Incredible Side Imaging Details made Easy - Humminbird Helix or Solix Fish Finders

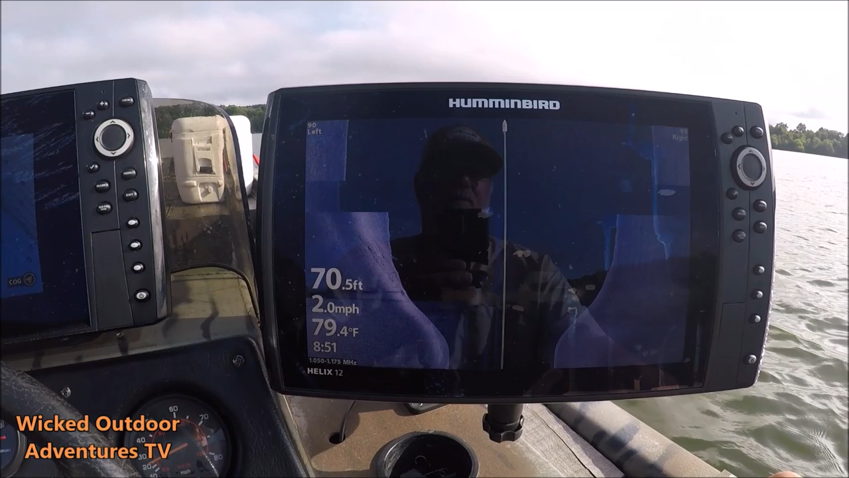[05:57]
On screen: depth 70.5 ft, water 79.4°F, speed 2.0 mph
Little school of fish.
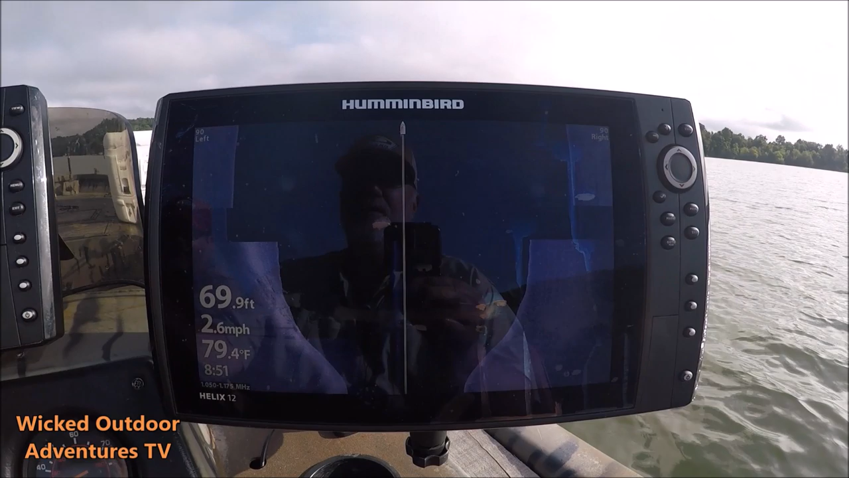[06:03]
On screen: depth 69.9 ft, water 79.4°F, speed 2.6 mph
All kinds of little fish out here in the water
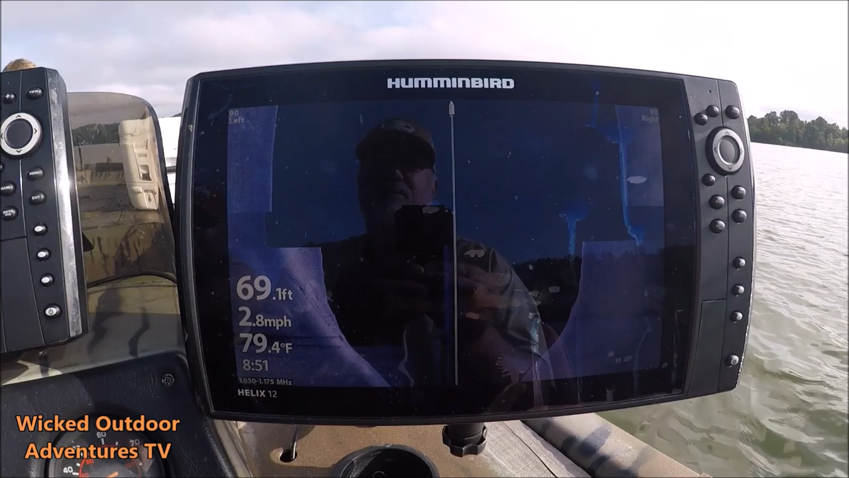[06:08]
On screen: depth 69.1 ft, water 79.4°F, speed 2.8 mph
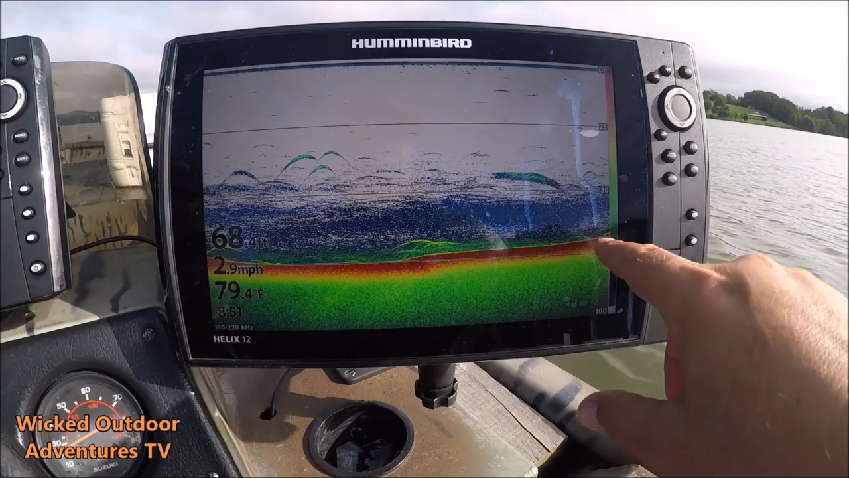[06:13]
On screen: water 79.4°F, speed 2.9 mph
column. Fish there on the bottom.
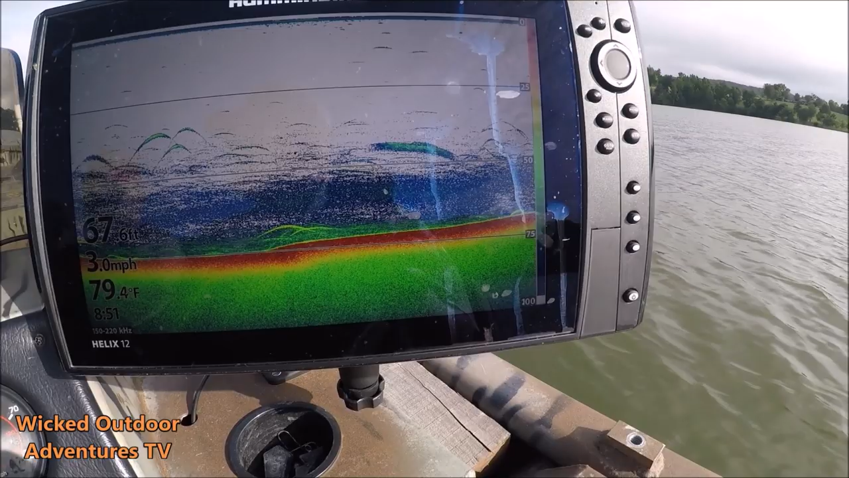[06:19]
On screen: depth 67.6 ft, water 79.4°F, speed 3.0 mph
He got him. Cat right there.
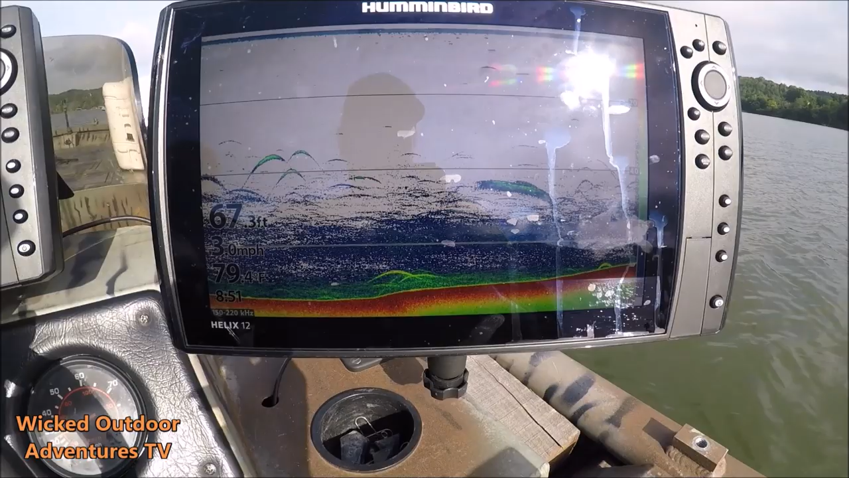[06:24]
On screen: water 79.4°F, speed 3.0 mph
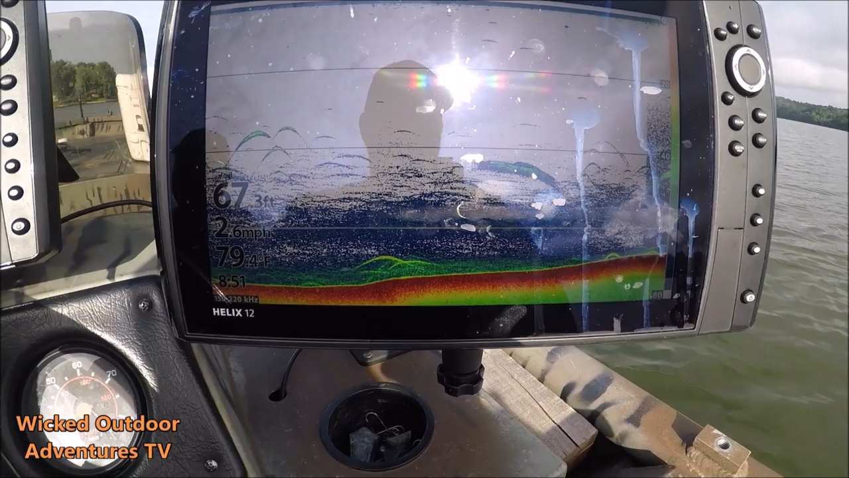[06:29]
On screen: speed 2.6 mph
We're going to ease over here.
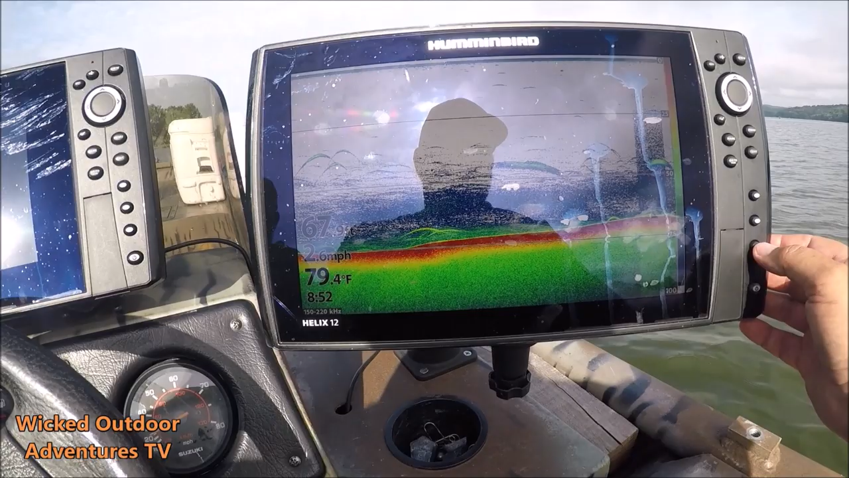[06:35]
On screen: water 79.4°F
Marking a few fish on the bottom. These are all going to be catfish.
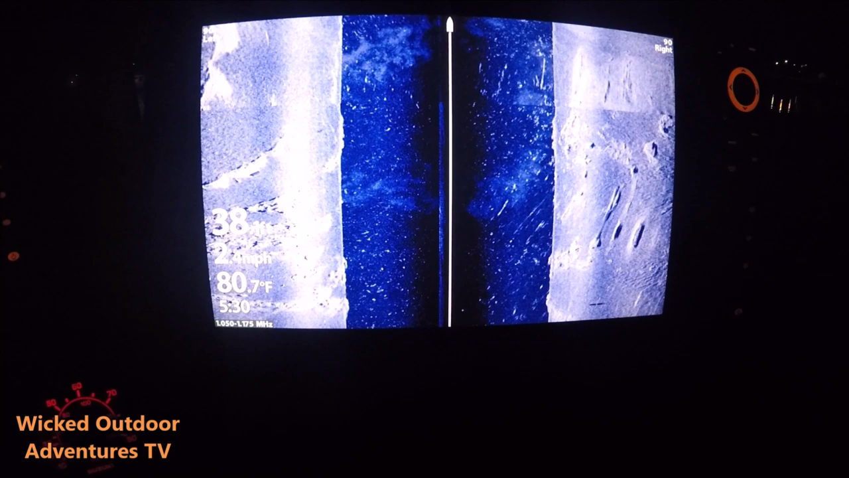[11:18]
On screen: water 80.7°F
I'll put the Humminbird link down in the description. I'll also put what my settings are.